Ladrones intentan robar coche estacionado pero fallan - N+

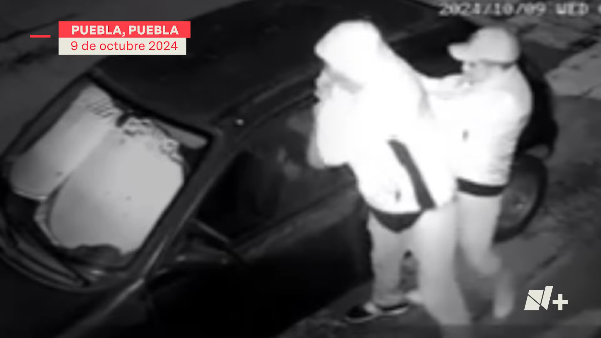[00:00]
Denunciaron que dos sujetos intentaron robar un automóvil compacto. Una cámara de vigilancia captó la manera en la que los maleantes, quienes portan gorra y sudadera, actúan. En menos de un minuto, abren la puerta del conductor.
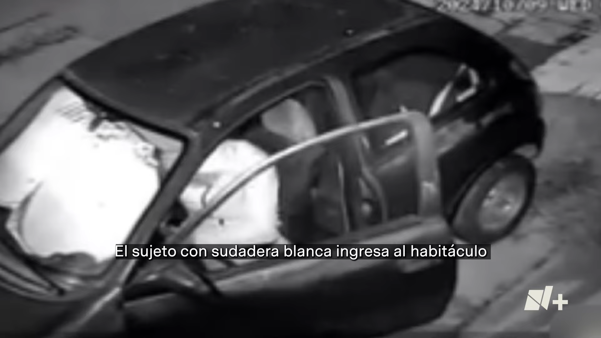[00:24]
El sujeto con sudadera blanca ingresa al habitáculo e intenta arrancar el vehículo. Sin embargo, tras diversos intentos, no lo logra. Finalmente sale de la unidad y se da a la fuga. Afortunadamente, estos sujetos no se salieron con la suya.